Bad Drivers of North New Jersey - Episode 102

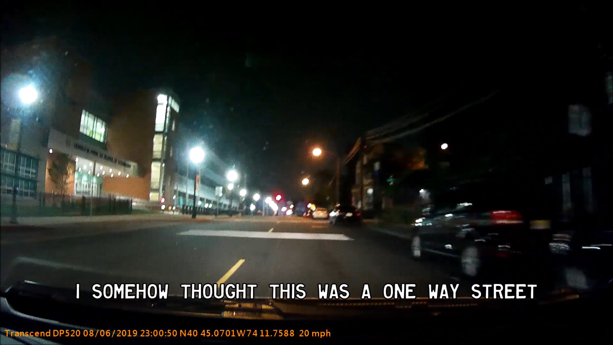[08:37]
Turn left on Roseville Avenue. Yo, this dude just totally went through a red light.